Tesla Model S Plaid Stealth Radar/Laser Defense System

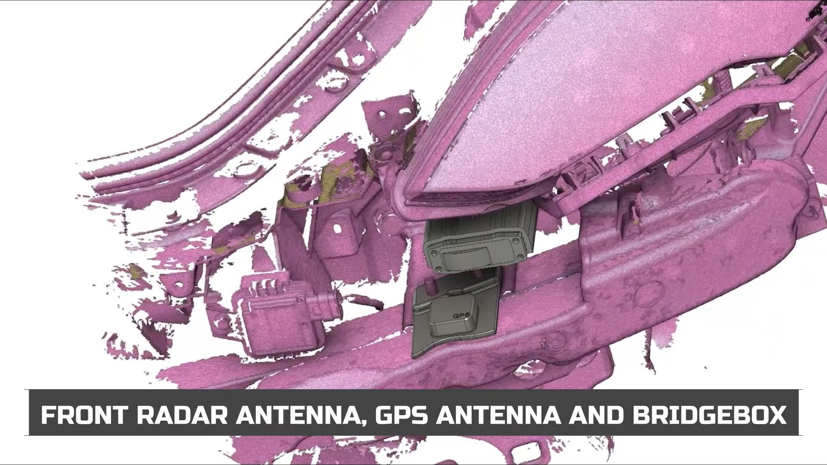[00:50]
and the bridge box that all of the laser jammers plug into.
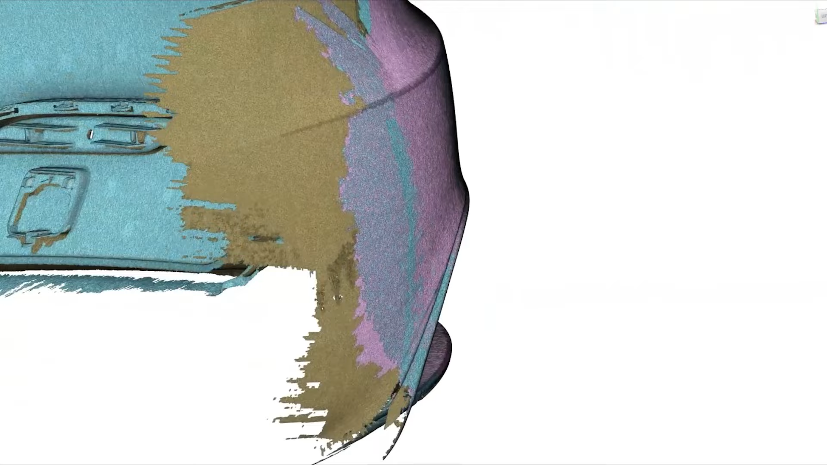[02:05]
The housings will replace the rear reflectors for a factory appearance.